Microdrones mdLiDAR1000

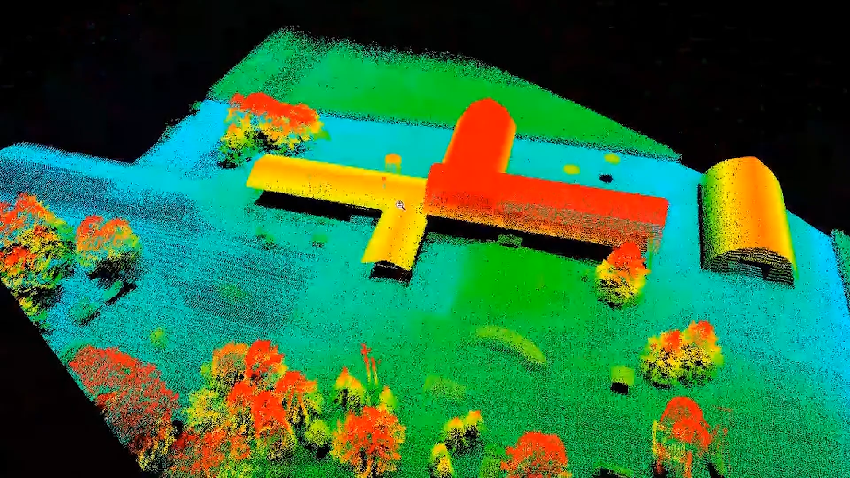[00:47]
you're doing quick post-processing and have a very accurate system which is on top of the photogrammetry when it comes to vegetation,
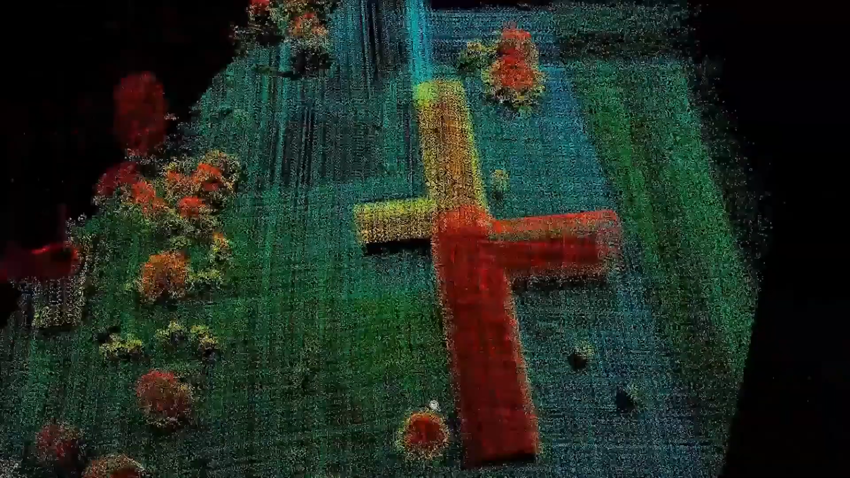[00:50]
when it comes to speeding and post-processing.